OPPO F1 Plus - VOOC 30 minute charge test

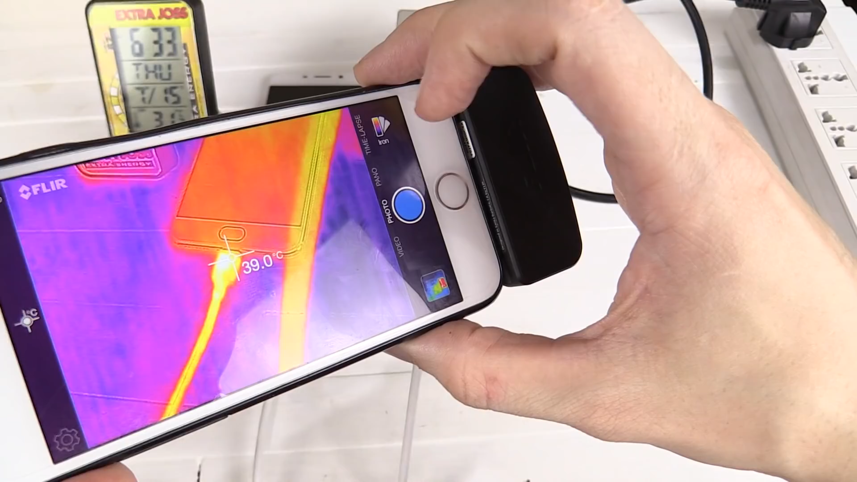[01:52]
On screen: spot 39.0°C
You can see that where the cable connects, that's actually around 40 degrees Celsius.
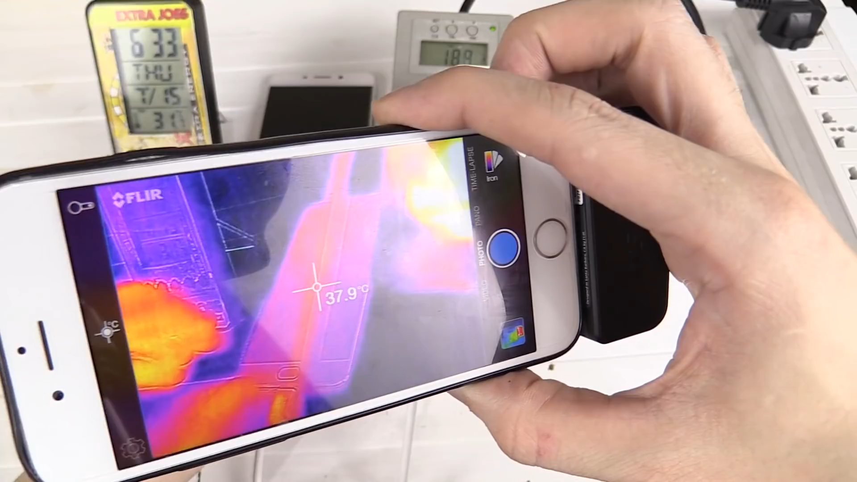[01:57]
On screen: spot 37.9°C
Let's turn the phone over. There's really no noticeable hot spot so the phone
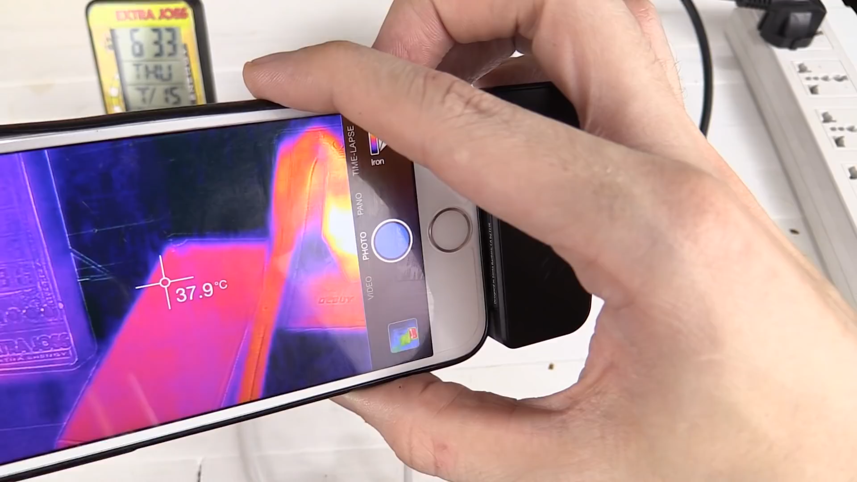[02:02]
On screen: spot 37.9°C
isn't warming up yet but the charger definitely is heating up.
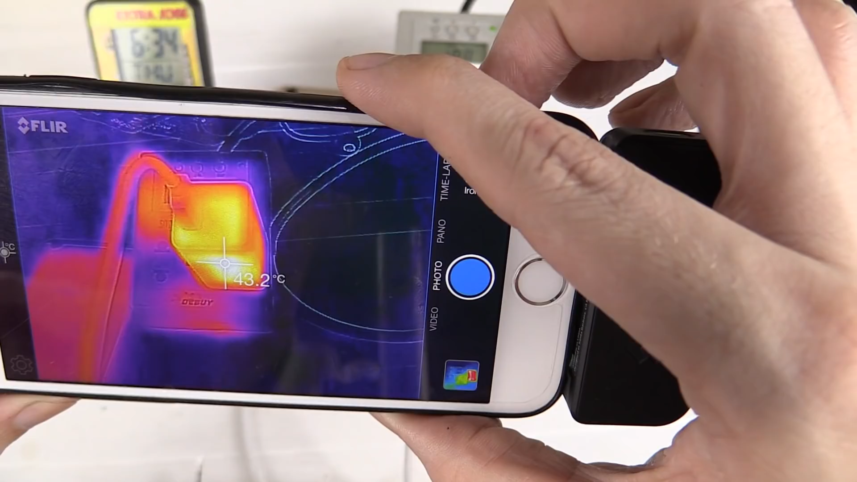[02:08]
On screen: spot 43.2°C
So you can see it's now around 43 degrees Celsius but the phone itself is staying very cool. So that would suggest that they are indeed pushing all the heat into the charger instead of the phone and the battery which is definitely much better.
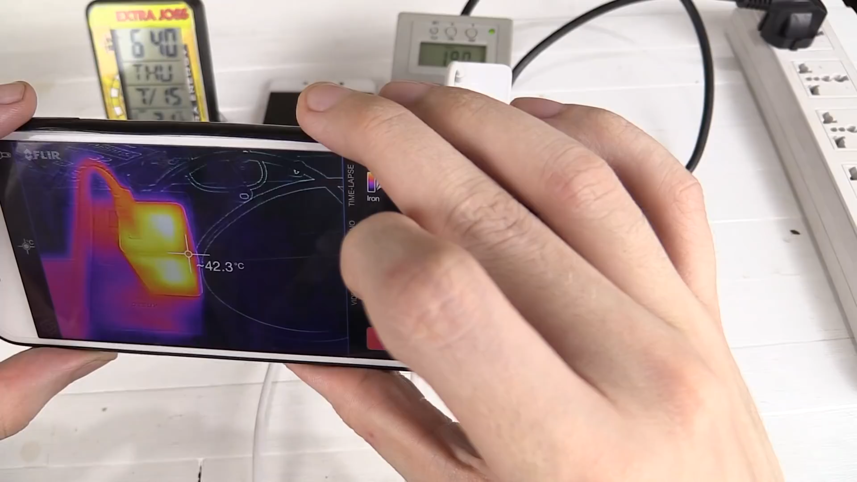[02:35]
On screen: spot 42.3°C
So we're reading around 50 degrees Celsius on the top, how about the side?
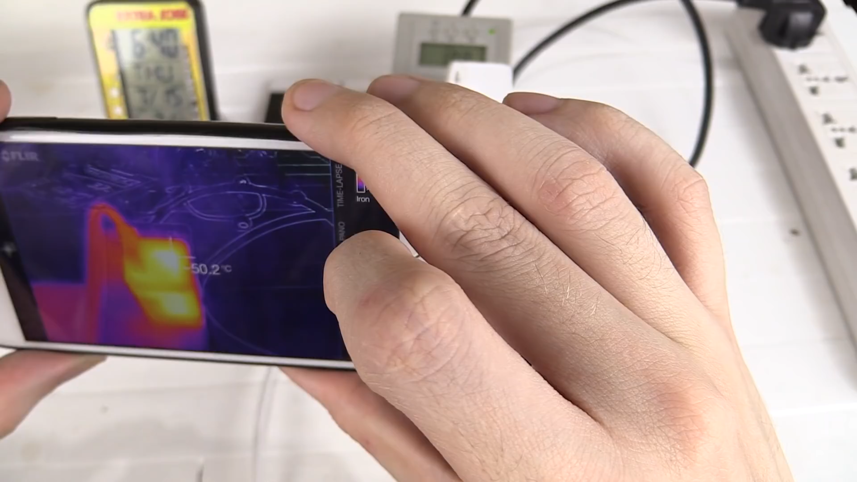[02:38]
On screen: spot 50.2°C
Around about the same, 50 degrees.
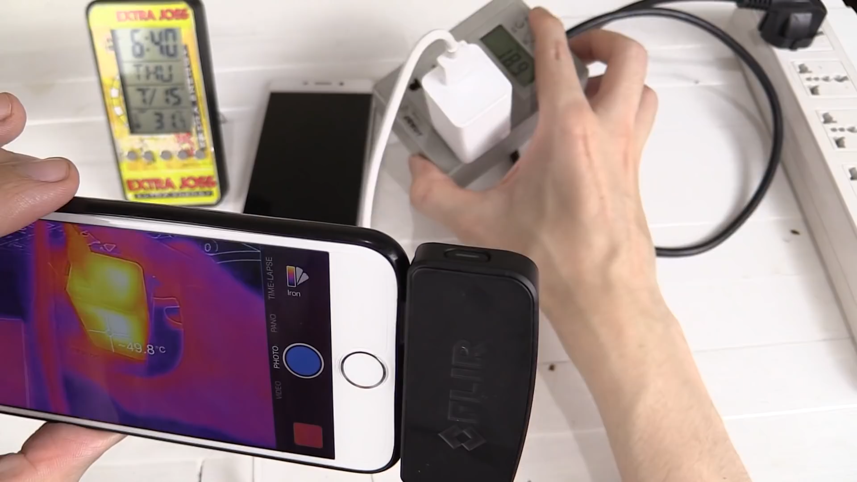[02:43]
On screen: spot 49.8°C
Let's turn it around, around 54 degrees there, how about over here? Around 52, so anywhere from around 50 to 54 degrees Celsius on the charger. Let's check the phone. You can see the phone doesn't look very warm at all except for where the power cord connects.
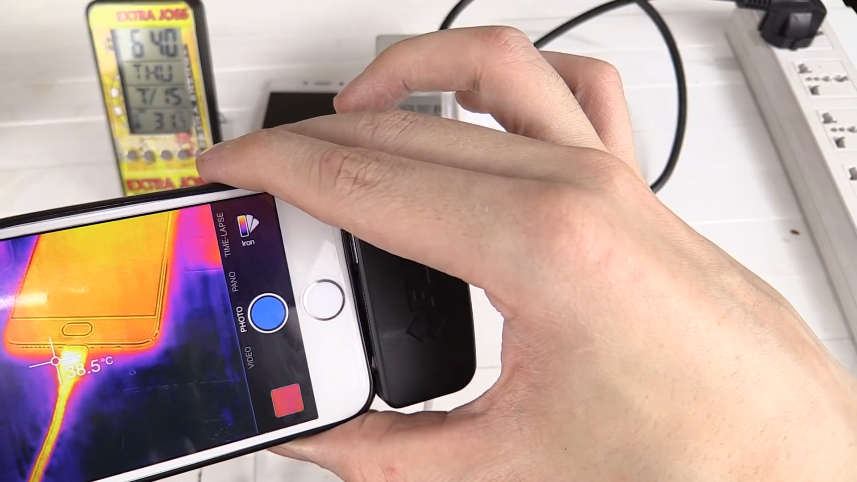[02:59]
On screen: spot 38.5°C
That's reading around 39 degrees Celsius.
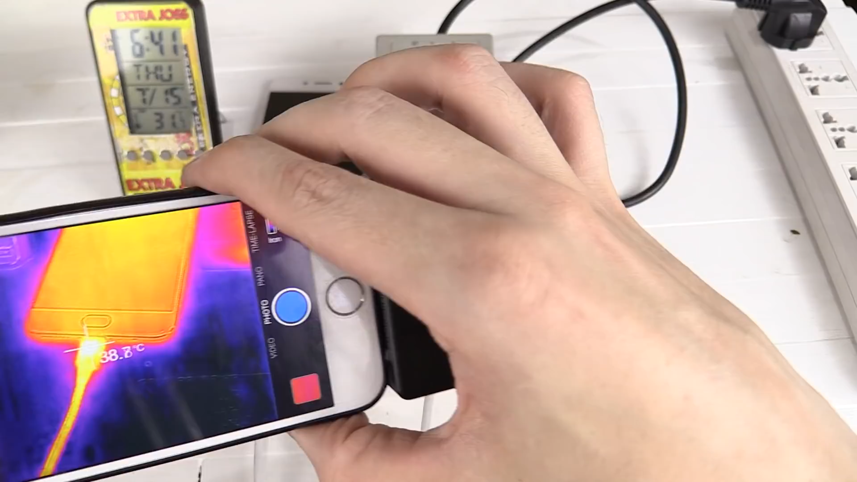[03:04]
Let's turn the phone over. No, there's really no heat in the phone itself. It's all being contained within the charger.
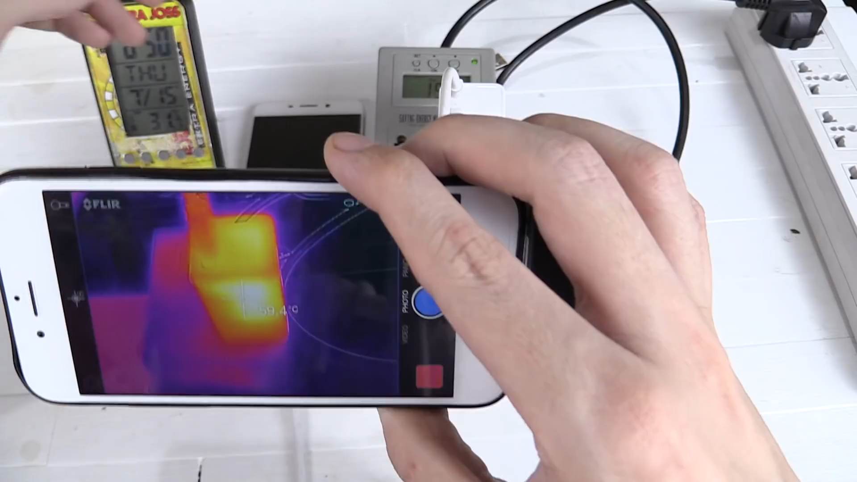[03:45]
Let's turn it around. Oh, that feels pretty hot. That's a pretty toasty charger right now. Not very comfortable to hold.
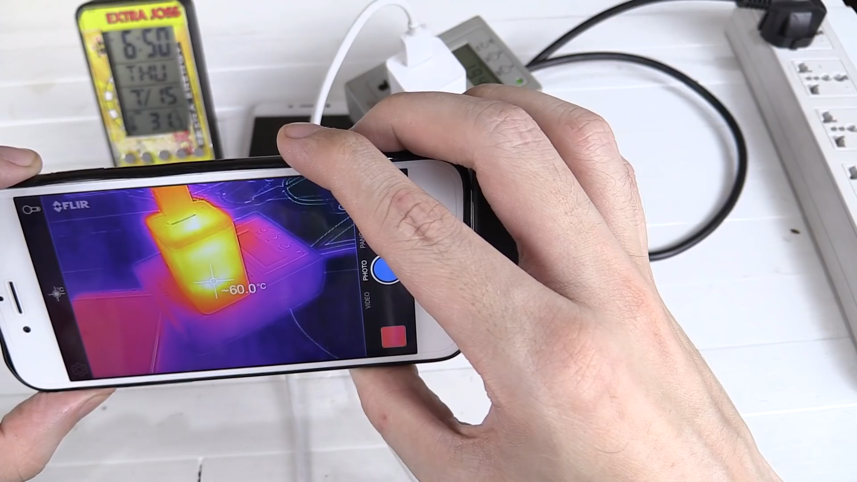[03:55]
On screen: spot 60.0°C
Yeah, you can see that's around 60 degrees. Let's check the top.
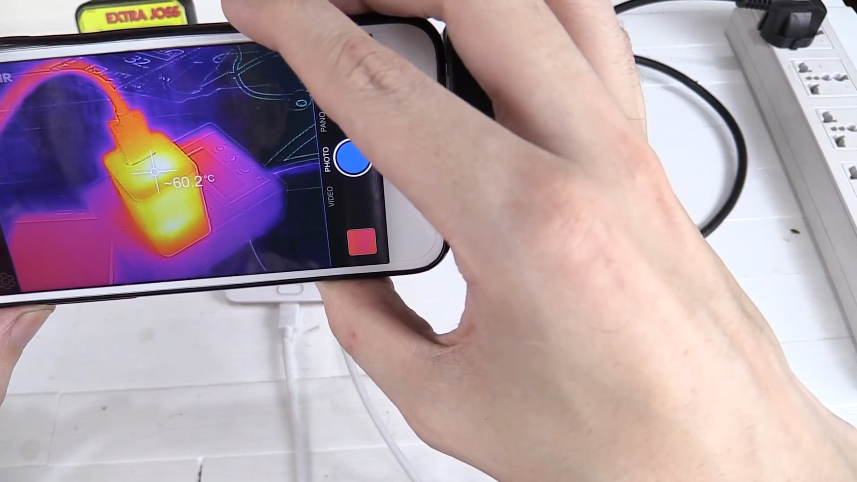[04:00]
On screen: spot 60.2°C
Yeah, we're measuring a top temperature of around 60 degrees Celsius and that's definitely pretty uncomfortable to touch.